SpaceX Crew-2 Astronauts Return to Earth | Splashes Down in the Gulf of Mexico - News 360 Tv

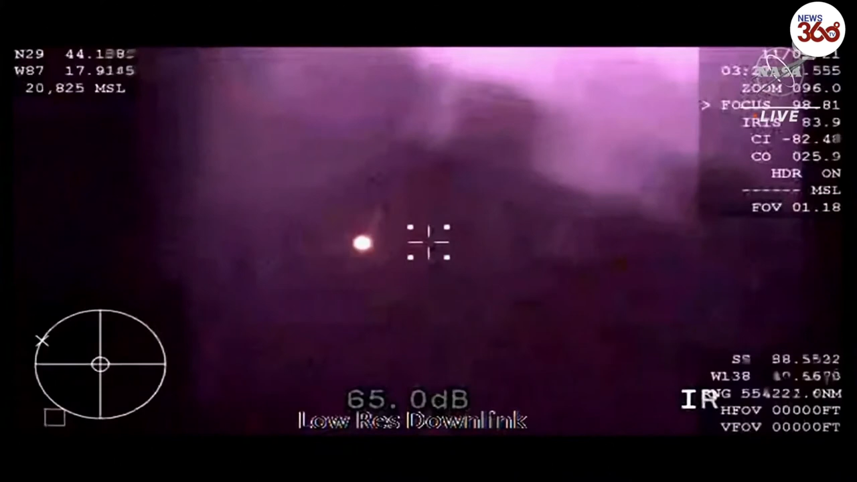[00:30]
To hear from the crew on the other side of the blackout period, the WB-57 high-altitude aircraft providing that thermal imaging. We saw the tail of the entry of the vehicle itself.
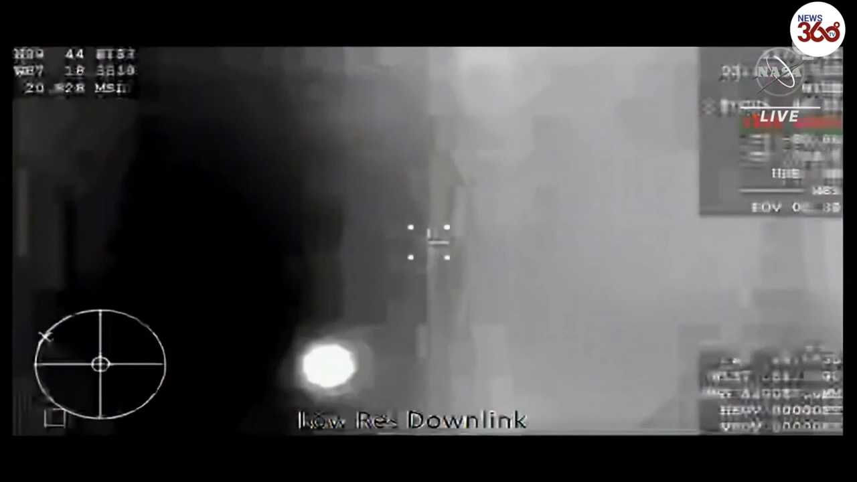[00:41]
Absolutely beautiful. Dragon, GPS converges. Expect nominal altitude for drugs. Copy GPS, nominal altitude.
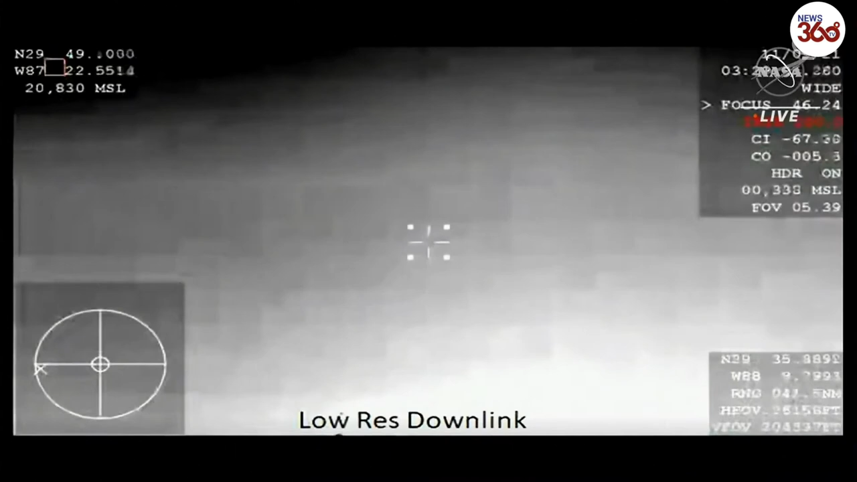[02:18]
Drogues deployed. Confirmation. That will slow us down from 350 miles an hour to 120 miles an hour. Dragon, video on two healthy drogues, descent rate nominal
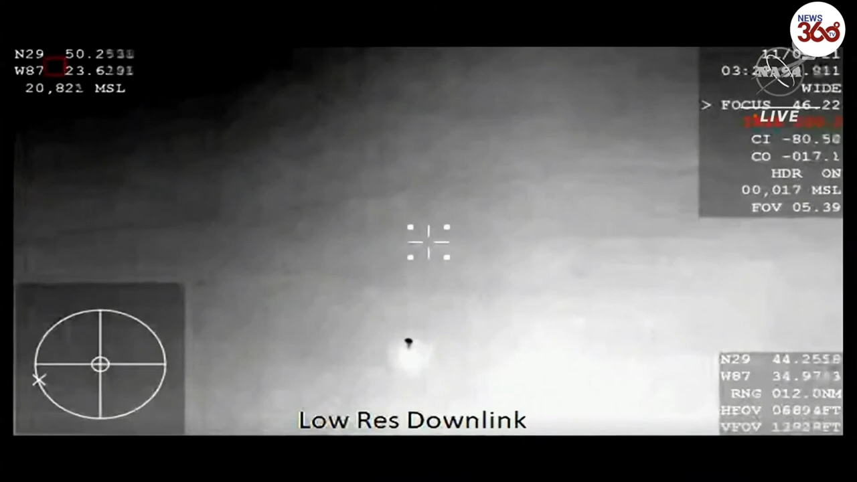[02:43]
Copy, great news So in about 30 seconds, the main chutes are going to come out There are four of them,
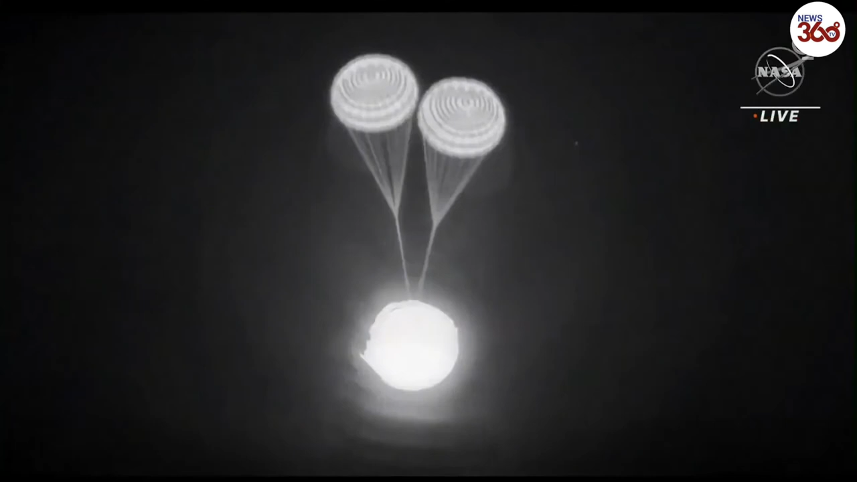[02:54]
and they deploy at about 6,500 feet Oh, Gary, look at this, this is an excellent view of the drogue parachutes Here it is, drogue separation, main chute deploy
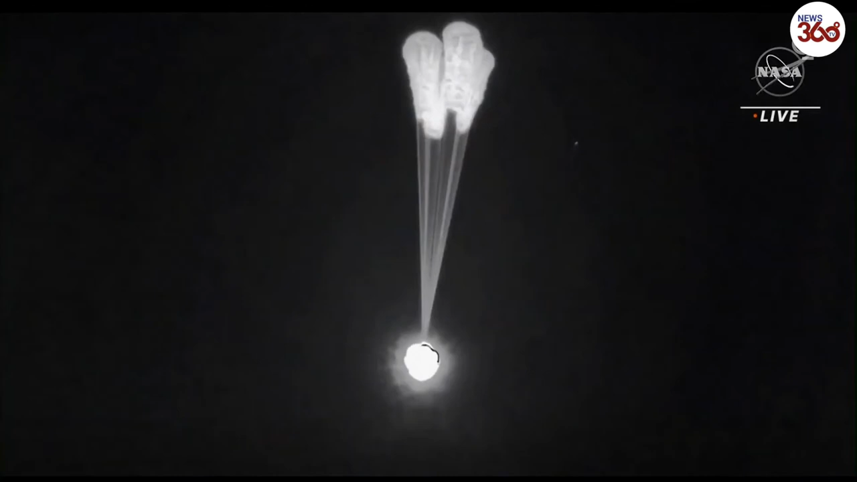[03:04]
We'll wait for confirmation of four healthy mains
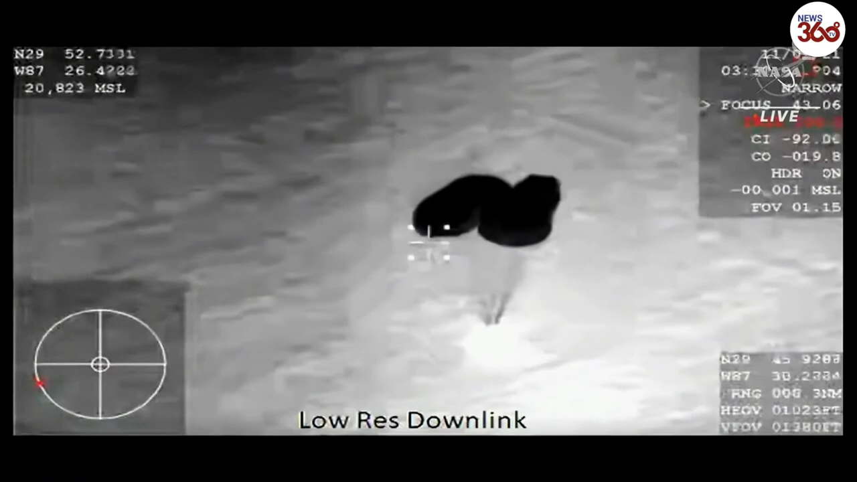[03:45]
four healthy mains Descent rate is nominal, that means we are expecting splashdown three minutes from now